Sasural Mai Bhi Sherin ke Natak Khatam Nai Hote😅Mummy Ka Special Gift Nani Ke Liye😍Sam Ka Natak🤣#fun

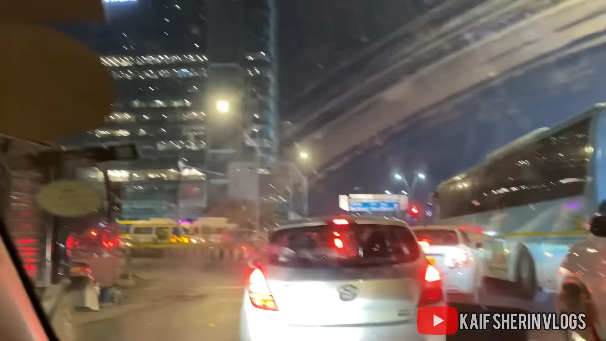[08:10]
गाइस हम लोग बीकेसी के यहाँ पहुँचे, ये अभी इलेक्शंस चल रहे, तो इलेक्शंस की जो रैलियां जा रही है,
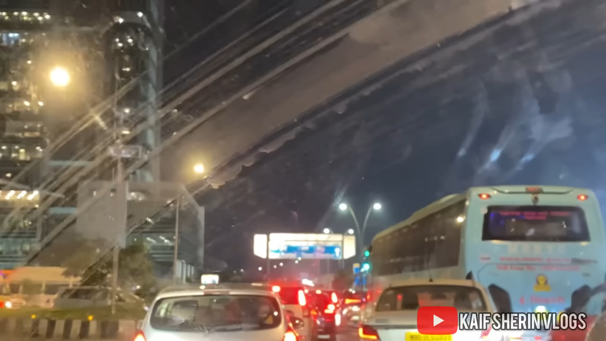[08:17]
सबसे पहले को नहीं, उन लोग को पहले जाने दिए। हाँ इधर इवेंट भी उन लोग को पहले जाने दिया।
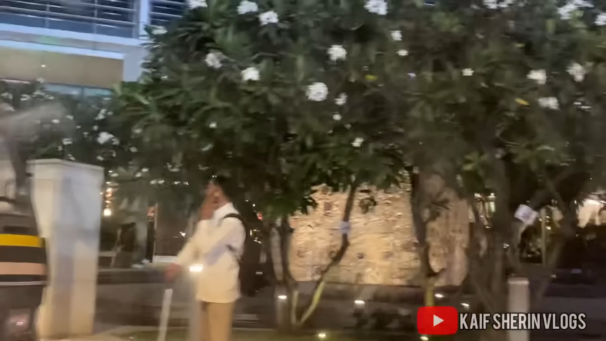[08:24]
मेरे को ना बीकेसी का ये जो पॉइंट है ना, यहाँ पर पीछे देखो, ये देखो पीछे लाइटिंग्स है ना यार, जब मैं वहाँ थी ना तो दिखाई नहीं मैंने।
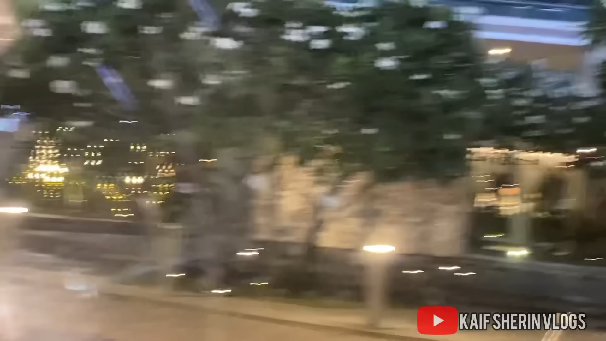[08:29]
देखो ये देखो देखो देखो, हाँ यहाँ से निकल। यहाँ पर ना मेरा बहुत मन है कि फोटोज वीडियोस करना।
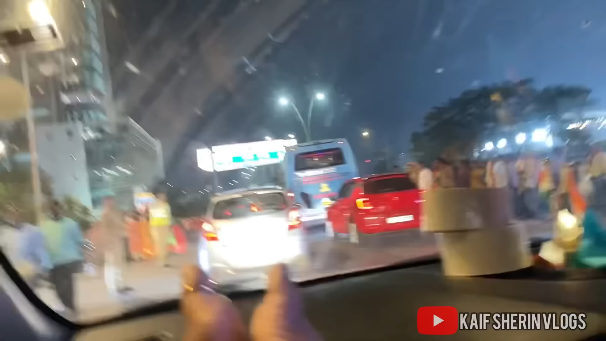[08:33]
ये क्या इलेक्शंस वाले, ये देखो सब के सब इलेक्शंस वाले।